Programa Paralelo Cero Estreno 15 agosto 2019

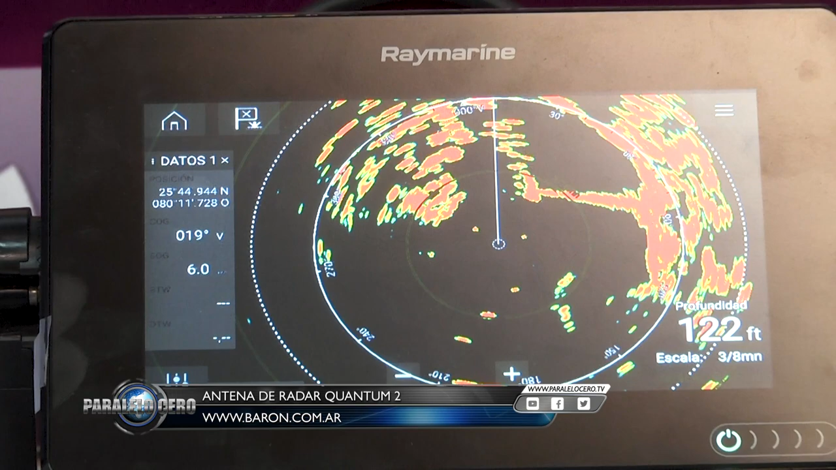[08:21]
Más allá de consumo, Wi-Fi, fácil instalación, peso. También vamos a lograr ahora, en lugares de mucho movimiento, Quantum 2 nos pinta de distinto color los objetivos que se acercan o que se alejan.